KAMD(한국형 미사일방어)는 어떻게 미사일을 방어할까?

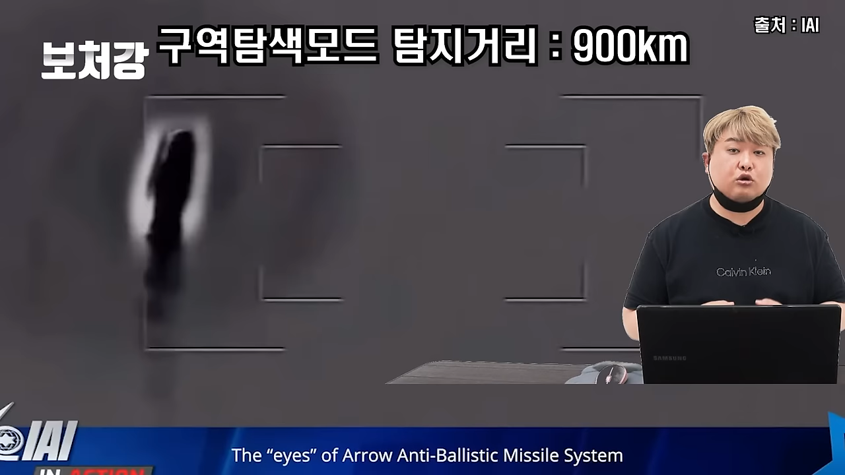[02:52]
장거리 탐색에서 이점을 가지는 L밴드를 사용하기 때문에 TPY2보다 훨씬 더 긴 900km 정도에서 적기를 탐지하고 추적할 수가 있습니다. 대신에 유격실험 결과 L밴드 특성상 조금 정밀도가 떨어지거든요.